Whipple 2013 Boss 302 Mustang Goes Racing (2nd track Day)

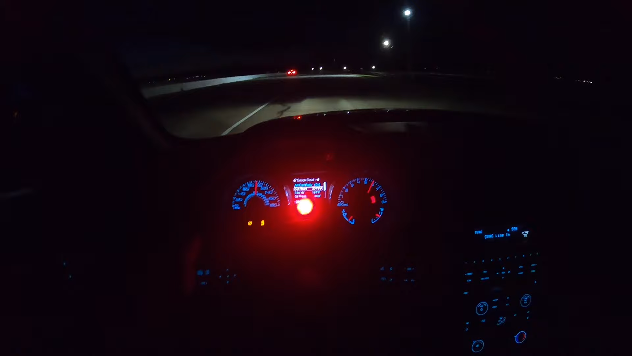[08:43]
Guys, well, that spun really bad. And then it was still spinning in a second. So I don't imagine this time's gonna be very good. I think that guy in that Hellcat right there said he went a 10.4. So I was hoping to do the same as last time, if not better.
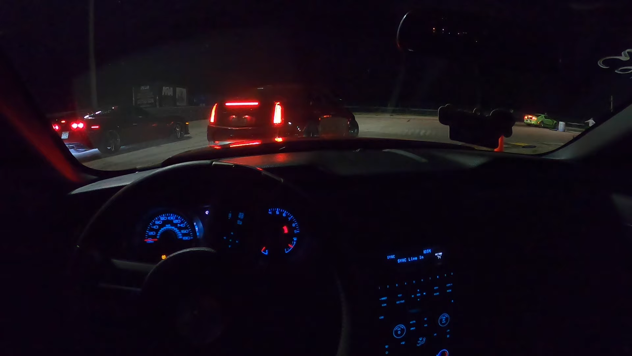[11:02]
It's at 14.8 now, but after the burnout, it should be back up to around where it was. So hopefully with that and launching at 4,000 RPM again, we will be golden. And then hopefully over here in this, over here by my left hand, in the footage going back and looking at this, I'll see this little red light flashing, because it's kind of too much to try to look at while I'm racing, especially with this red light for the shift light flashing in my face now. So hopefully we have a good view, because my buddy TC up there is running. He went a 10.4 at 1:30 on his last pass.
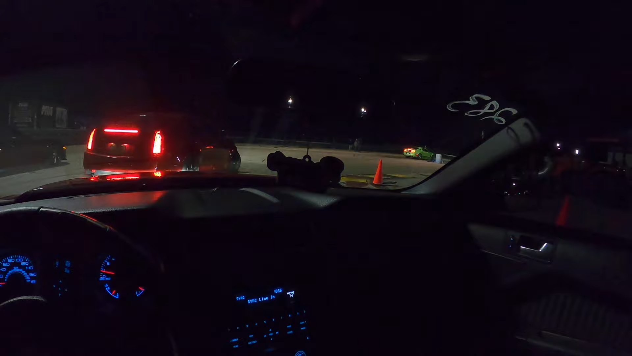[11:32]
All right, we get to see what TC does.
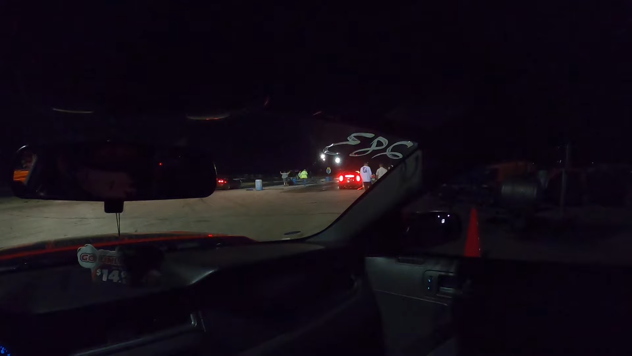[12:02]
Say 10:53 at, I don't know, 1:30. Yeah, 10.5 at 1:30 for TC.
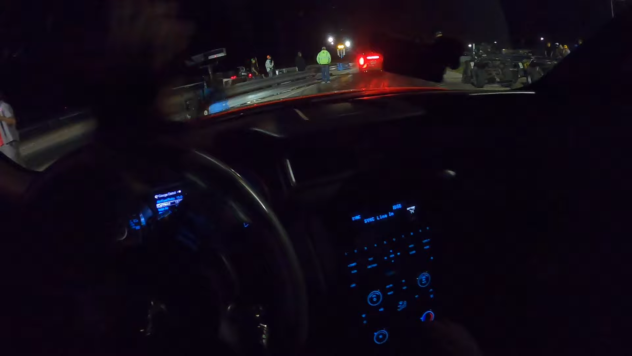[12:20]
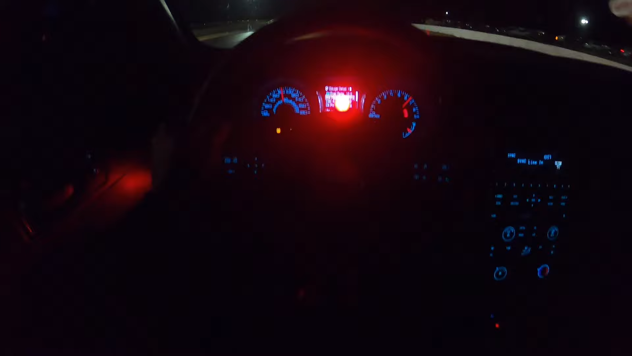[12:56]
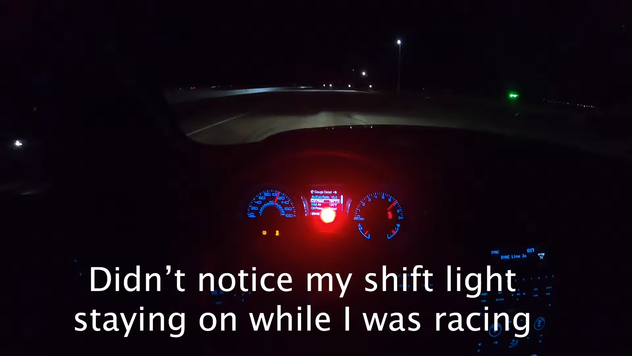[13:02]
In it, otherwise I was just gonna cruise it out. But yep, spun pretty bad, so maybe it has something to do with something in that lane. So a car went down there and I guess exploded his diff, and they had some fluid that they were cleaning up, and then as you guys seen, they were mopping that side of the track, so maybe there was something still there,